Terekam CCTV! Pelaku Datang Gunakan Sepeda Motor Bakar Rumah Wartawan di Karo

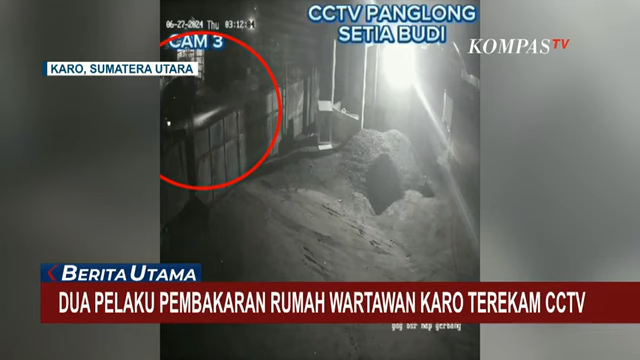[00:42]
dari CCTV terlihat salah satu tersengka menggunakan sepeda motor datang ke rumah korban. Kusai turun dari motor, salah satu pelaku berjalan ke arah rumah korban sambil membawa sesuatu.
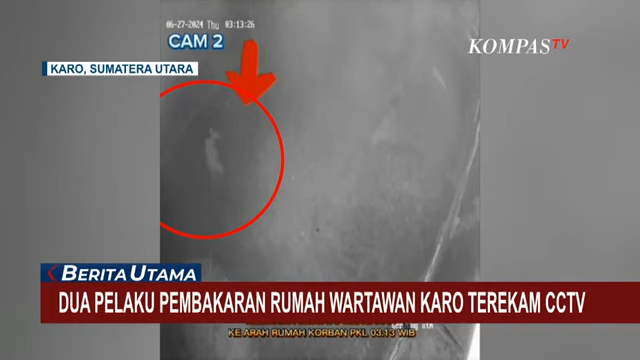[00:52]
Rekan pelaku kemudian datang menyusul ke TKP dengan mengendarai sepeda motor. Tak berselang lama,
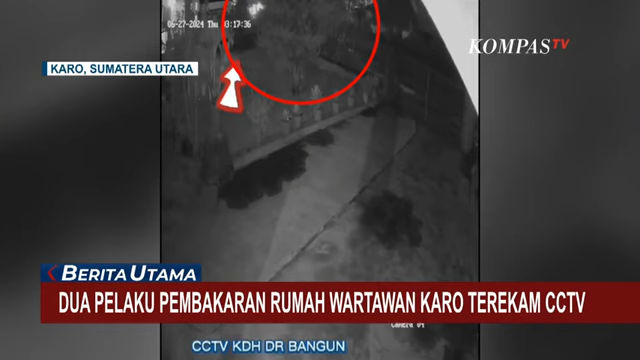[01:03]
terlihat api menyala dan kedua pelaku kabur meninggalkan TKP pada pukul 3 lebih 17 menit pada Kamis Dinihari. Dari hasil pemeriksaan ahli forensik,